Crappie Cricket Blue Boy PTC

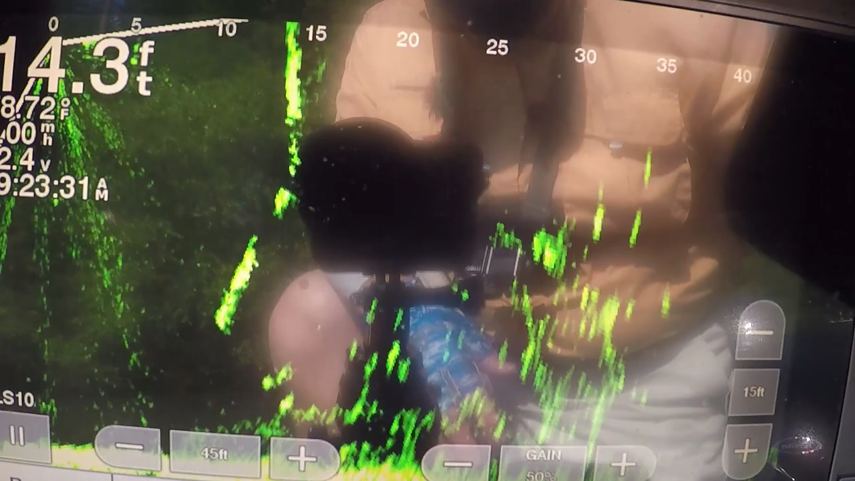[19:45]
all right guys you can see how busy that is that's the tree in the water see some of those marks like that right there are crappy some of
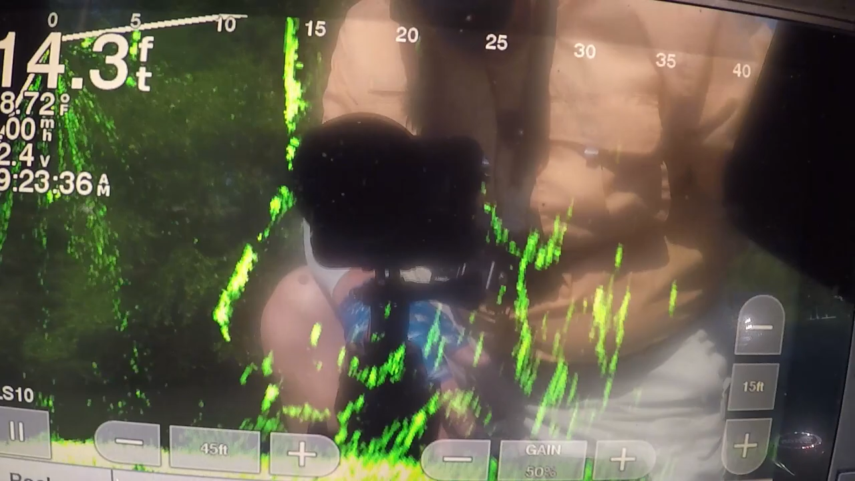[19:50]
it's a tree you got to kind of pick it out but it's it's a few right here see those right there I know those
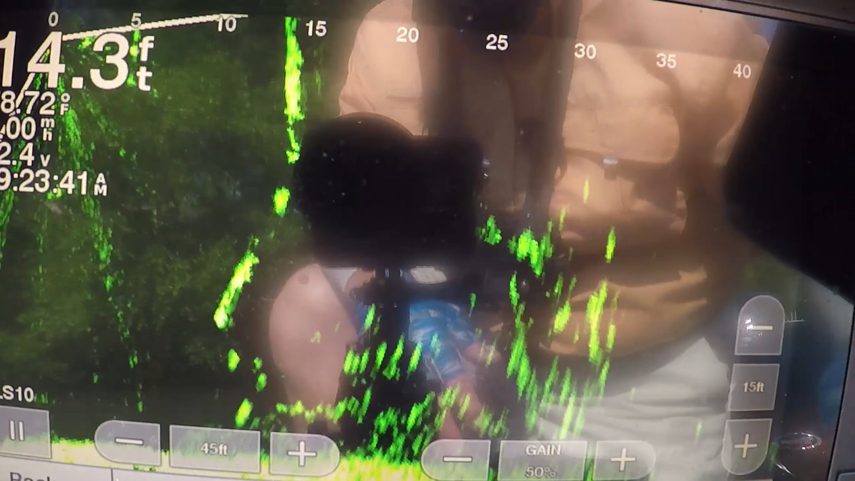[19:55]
On screen: depth 14.3 ft
are crappy but it's a few there some of these vertical marks like there's a those two
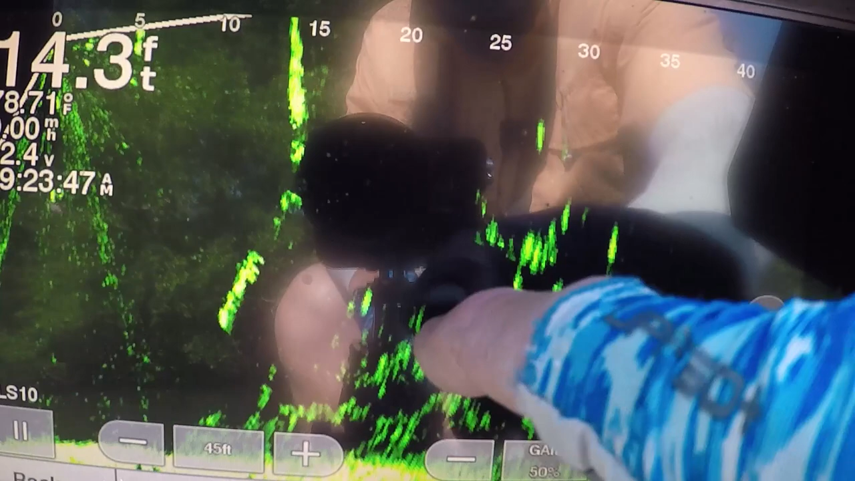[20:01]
I'm pretty sure crappy that knows like a crappy he just moved in
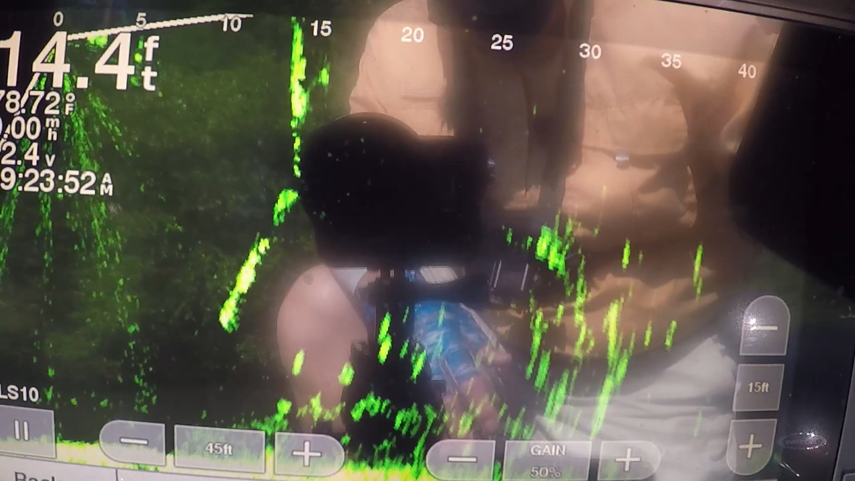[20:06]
On screen: depth 14.4 ft, water 78.72°F
but it's hard to get a bait to him because it's a tree in the water and it's laying down from the bank root ball still on it but up there on the bank
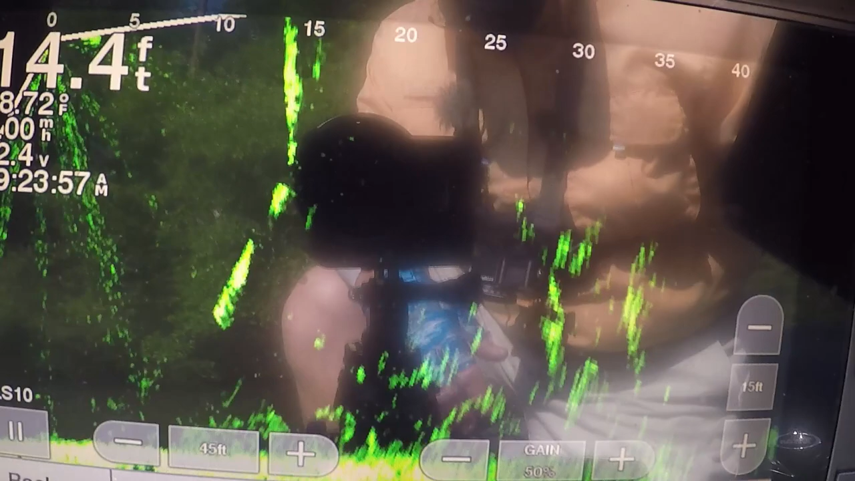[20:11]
On screen: depth 14.4 ft
and you can see it's in 14 for basically 14 foot of water get away from trolling motor